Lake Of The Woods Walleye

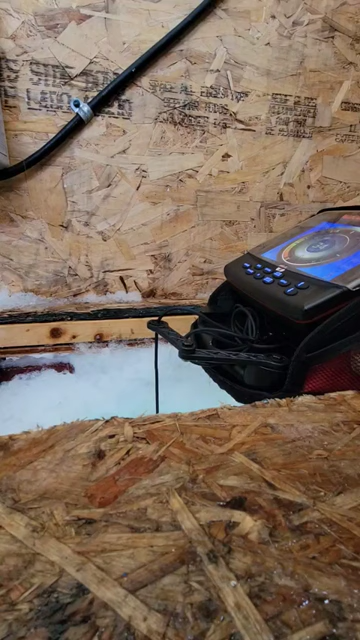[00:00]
Okay, okay, there we go, there we go, he's struggling, he trying, he trying down there. Oh, there's one just shot up, oh, he's, I think he's on your dead stick.